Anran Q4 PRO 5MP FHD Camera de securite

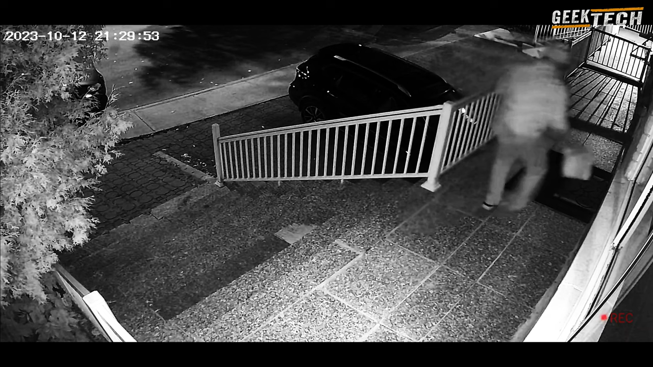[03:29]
Nous allons simuler un mouvement pour voir comment la caméra réagit. Jetons un coup d'œil à la qualité d'image en temps réel. Vous pouvez voir à quel point les détails sont nets, même en zoomant.